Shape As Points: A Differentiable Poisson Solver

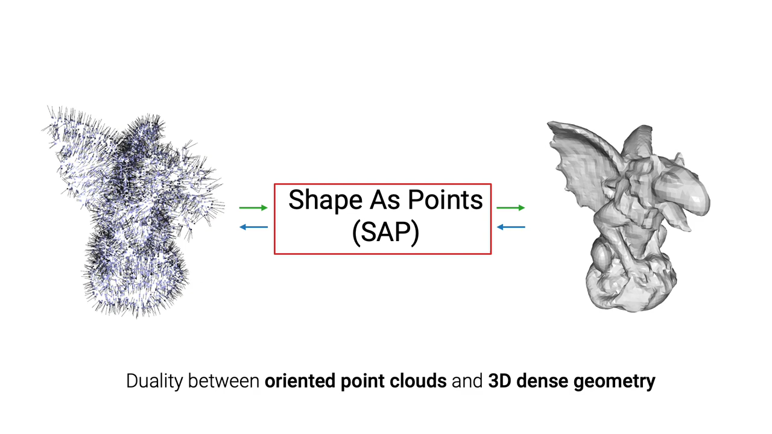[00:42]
It allows us to efficiently connect the points with the mesh through an implicit indicator field. What is a good 3D shape representation?
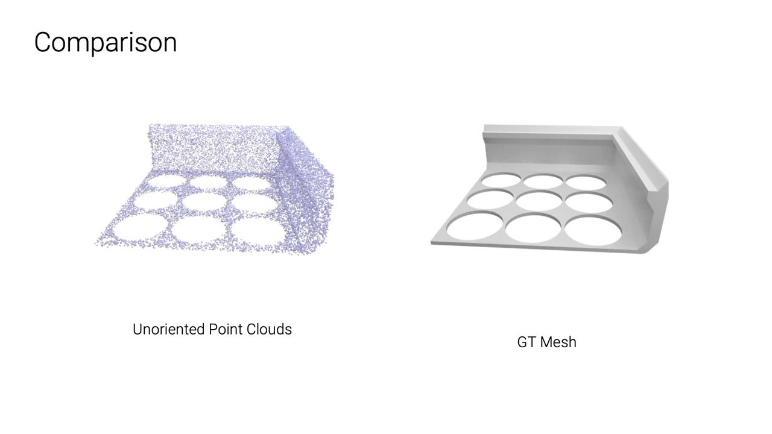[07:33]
We still use a noisy unoriented point cloud as our target, and the goal is to reconstruct the 3D surface geometry only from these given point clouds. Point-to-Mesh is a neural network-based method, which deforms mesh vertices from an initial template. Because of that, the topology cannot be changed during optimization process. Point-to-Mesh cannot handle shapes with genus larger than zero. Moreover, the optimization takes over one hour.
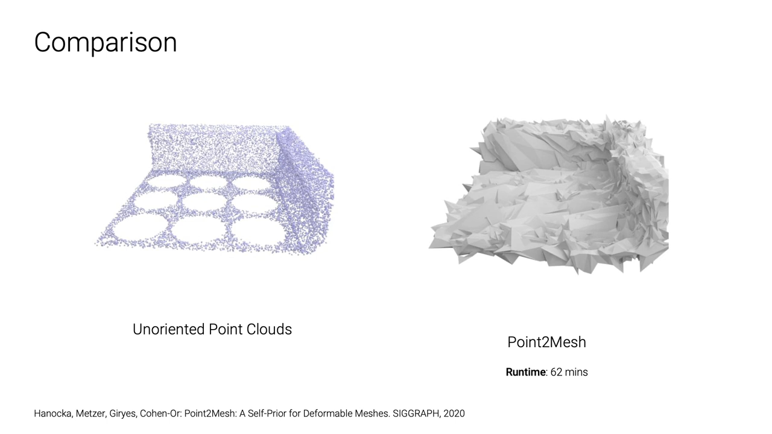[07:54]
IGR is a neural-implicit method, and we notice that it sometimes creates unwanted meshes in free space,
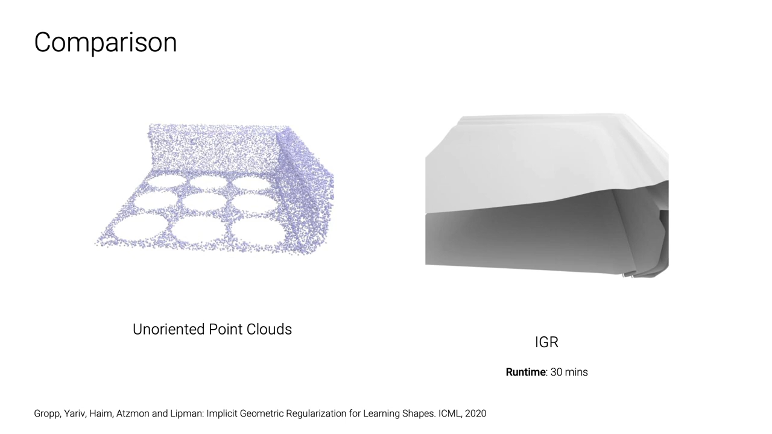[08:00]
especially when the given point clouds are unoriented. In contrast, our method is able to faithfully reconstruct geometric details with much faster optimization time.
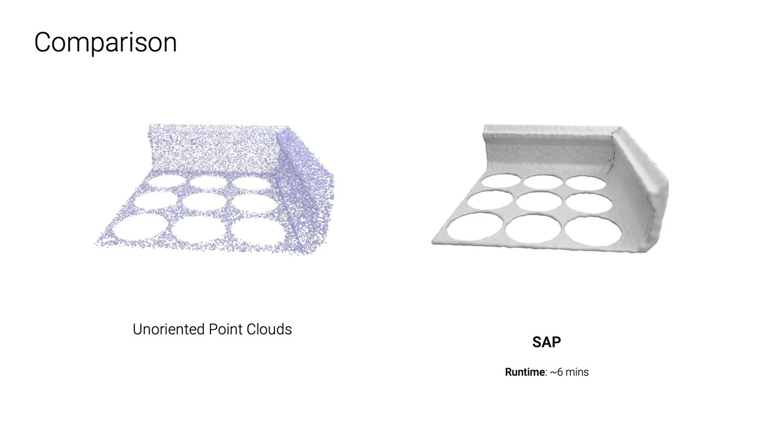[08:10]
We also show a comparison to the classic screen Poisson surface reconstruction.
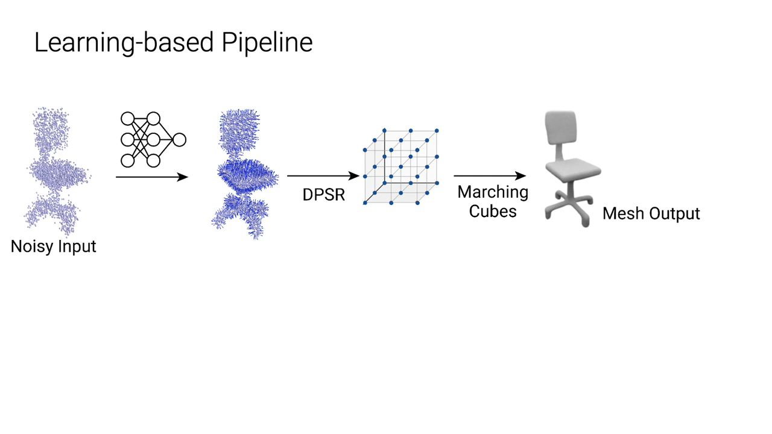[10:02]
and we can then extract a mesh from the predicted indicator grid.
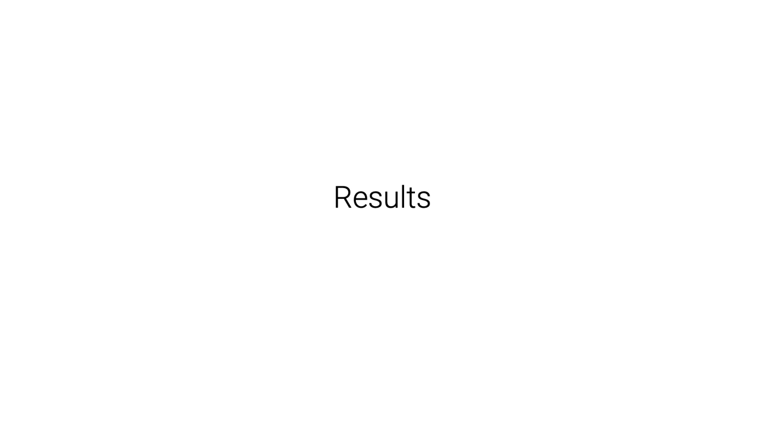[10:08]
Now, let's look at the results of learning-based 3D reconstruction.
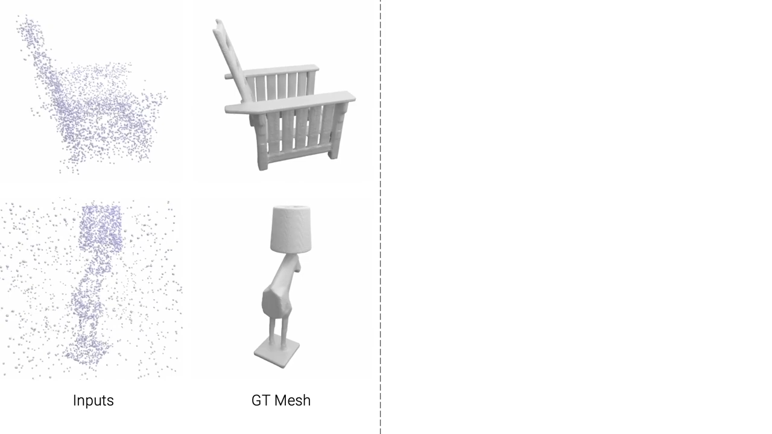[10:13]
We train and evaluate on ShapeNet, and here we show the comparison on two types of input.
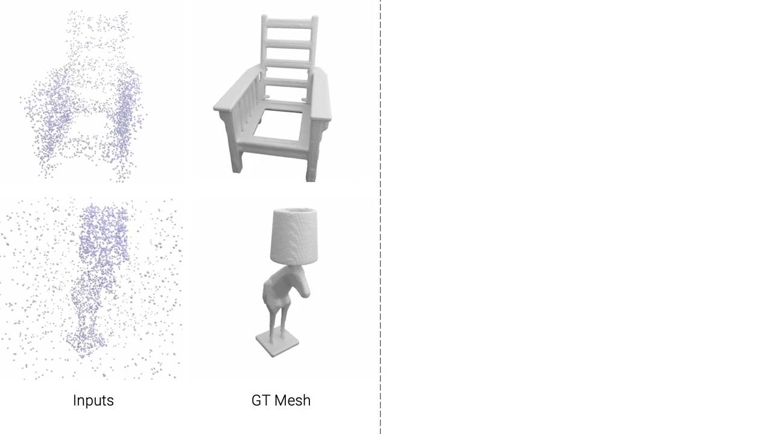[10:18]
On the top is the point clouds with high noise level, and on the bottom we can see the point clouds with strong outliers.
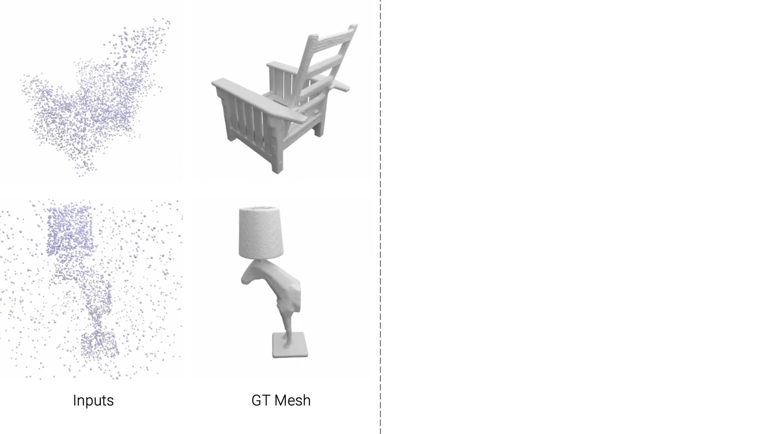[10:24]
First, we show voxel-based methods R2N2 and a patch-based method AtlasNet.